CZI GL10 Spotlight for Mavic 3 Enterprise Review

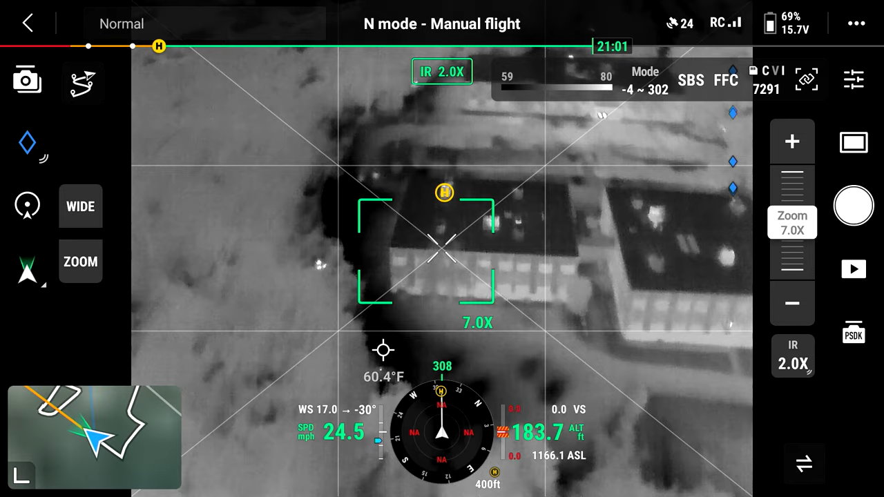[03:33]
On screen: spot 60.4°F
of 640 by 512 with digital zoom only. That's just not going to happen.